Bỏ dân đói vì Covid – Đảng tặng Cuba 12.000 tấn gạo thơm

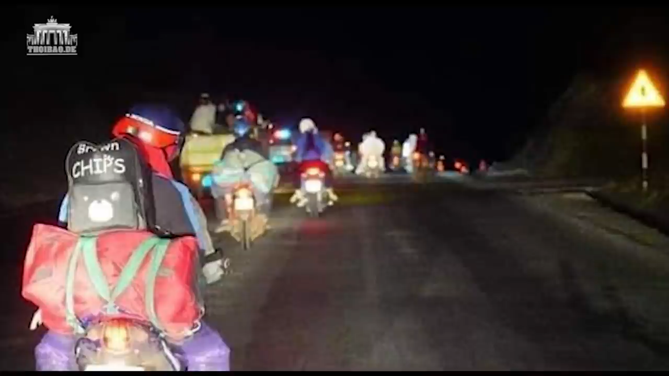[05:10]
Trên con đường Bình Phước dẫn về Đắk Nông, có nhiều gia đình để nước, thức ăn nhanh trước cửa để đón những chuyến xe bơ phờ như vậy. Có một cụ già tóc bạc phơ cứ cầm chai nước vẫy vẫy, đưa cho những chiếc xe xa vội vào, nhận rồi lại lên đường.